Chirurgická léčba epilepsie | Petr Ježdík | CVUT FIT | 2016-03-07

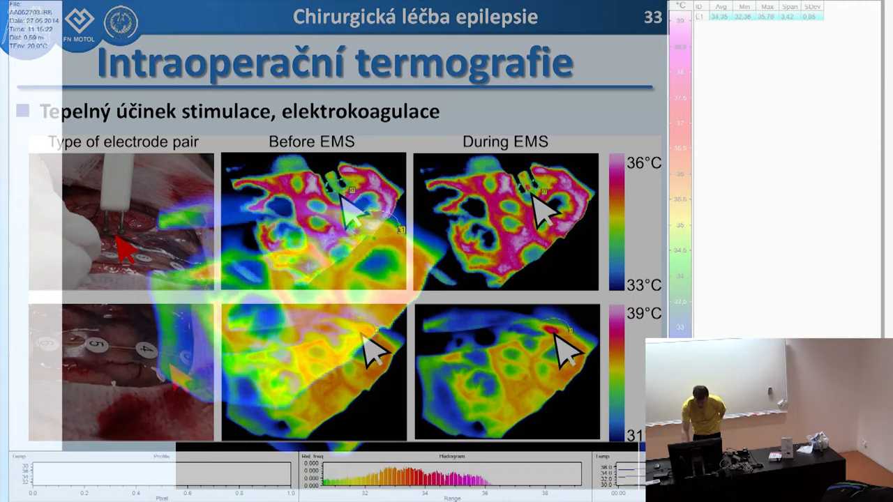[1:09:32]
jakým způsobem se vlastně ohřívá během toho probrovýho šťouku, který tam vlastně dostává. A v zásadě ukázalo se, že to dává docela pěkný výsledky, které jsou dokonce i viditelné, takže vlastně, když máme nějaký strip, vlastně tam vidíte, jak se to krásně ohřívá.
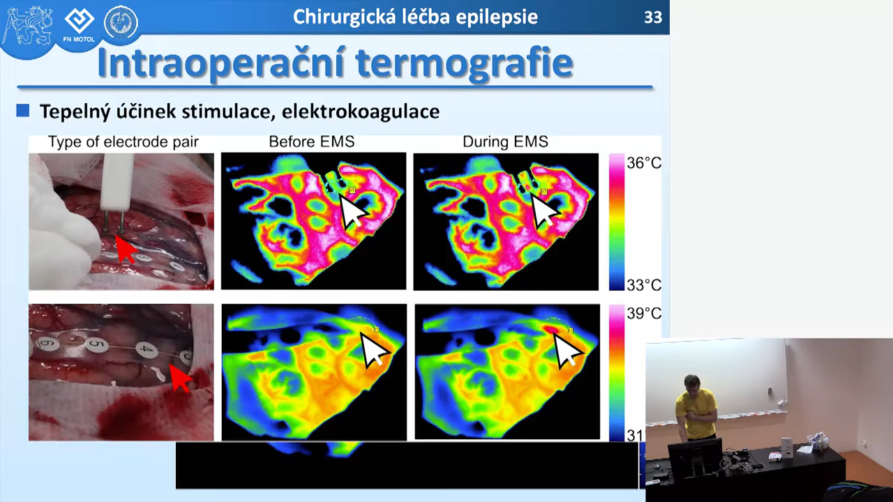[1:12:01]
Takže relativně větší intenzit, je to potom relativně vysoká oblast teda toho zahřátí. Vlastně tam na tom obrázku číslo 16, tak jasně vidíte, když je vedle, jak to vypadá, když je vedle céla, která prostě to teplo relativně rychle i vlastně tam se dostává pryč.